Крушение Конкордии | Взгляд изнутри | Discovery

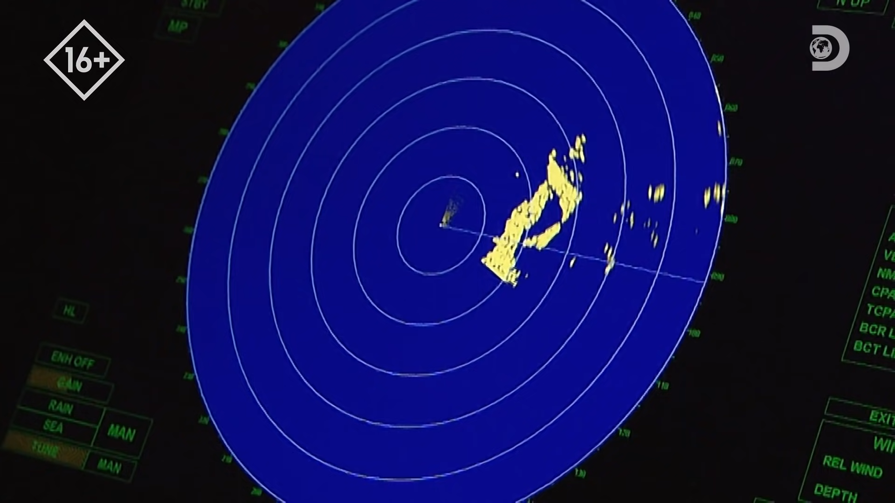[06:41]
Мы получили эти данные из автоматической информационной системы.
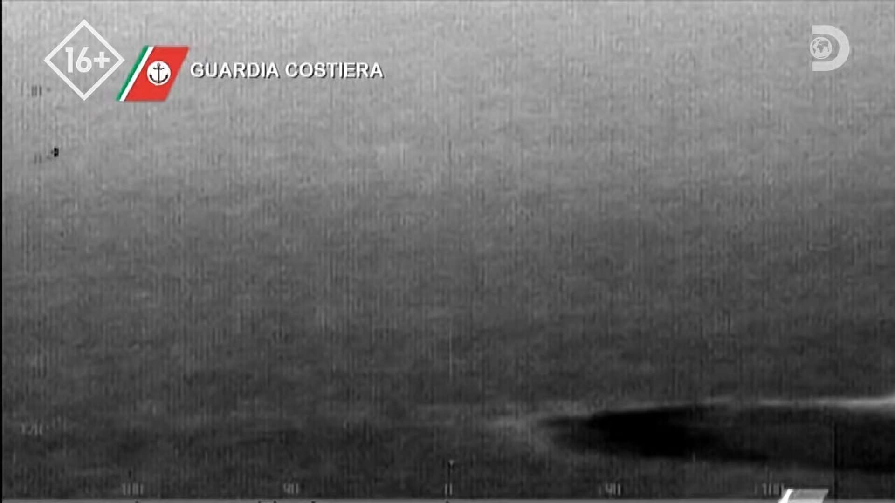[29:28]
Пилоты используют инфракрасные камеры, чтобы ориентироваться в темноте.
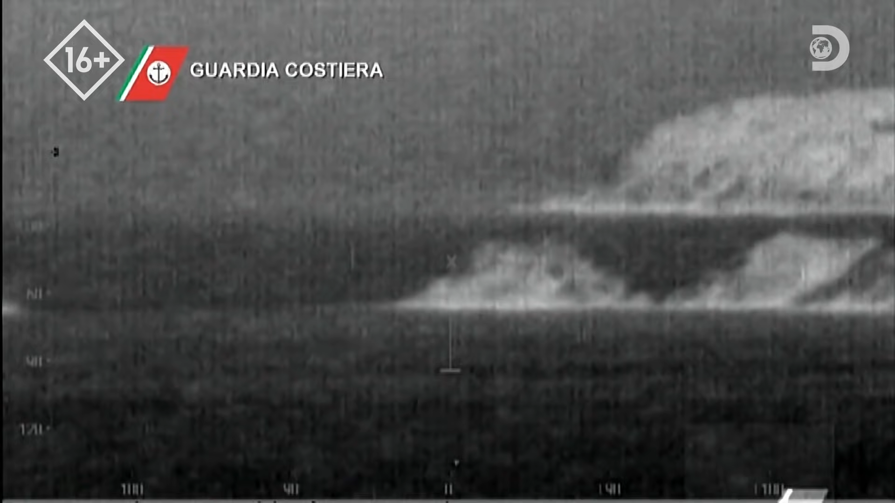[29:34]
Но у них не получается найти корабль.
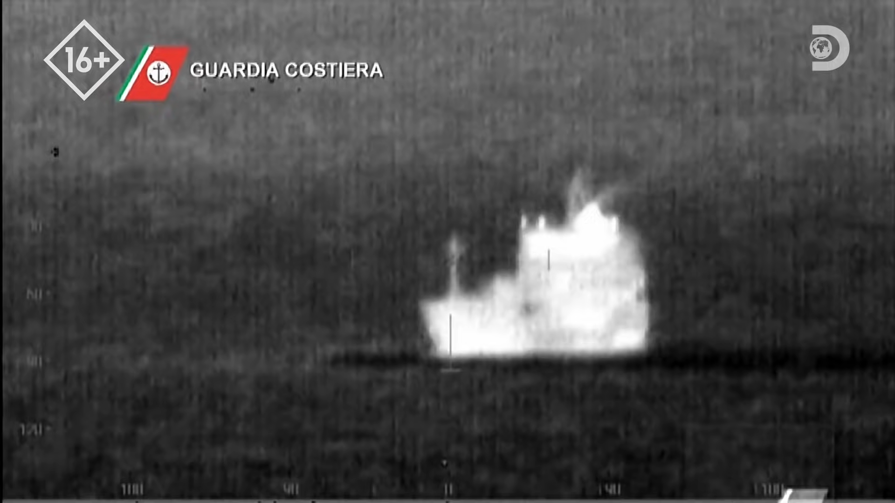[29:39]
Они ищут круизный лайнер, севший на мель.
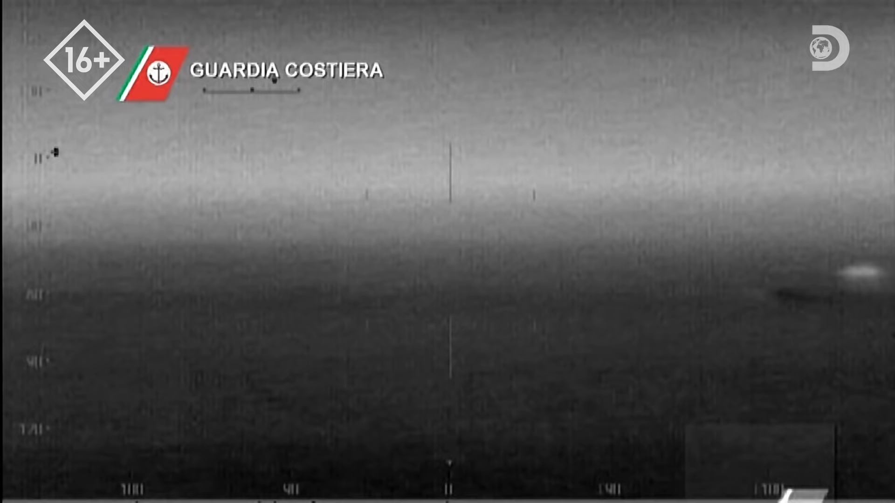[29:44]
И абсолютно не готовы к тому, что находят.
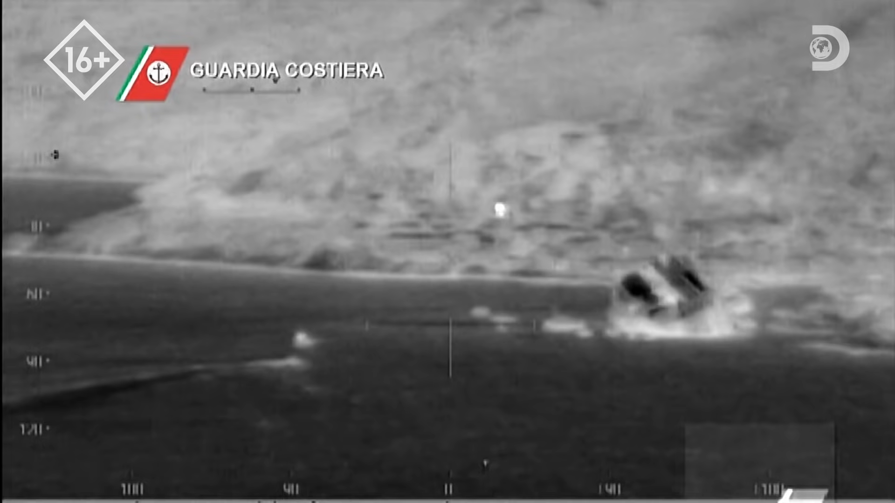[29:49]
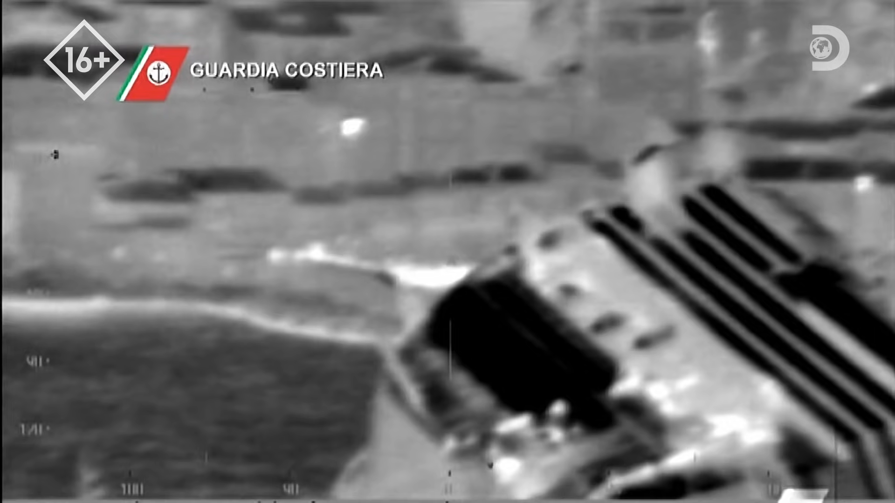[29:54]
В этот момент судно уперлось в риф и не двигалось.
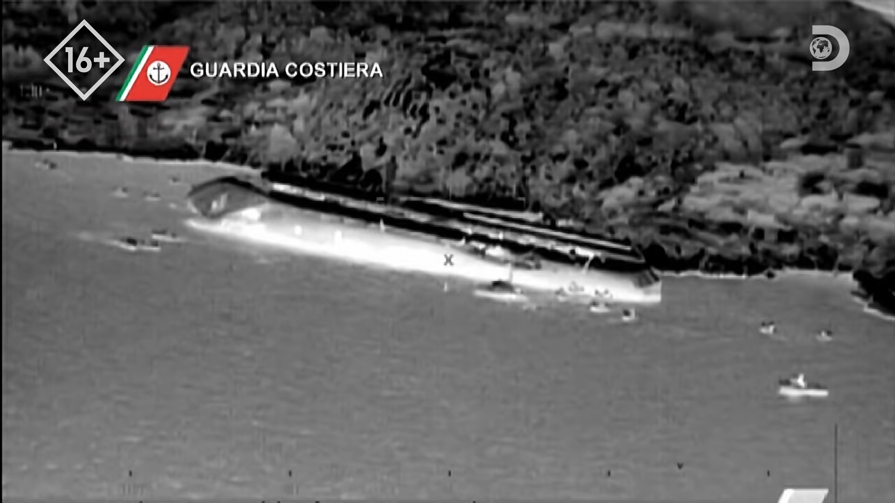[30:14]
Коста Конкорде кренится на бок. Сотни человек пытаются покинуть корабль.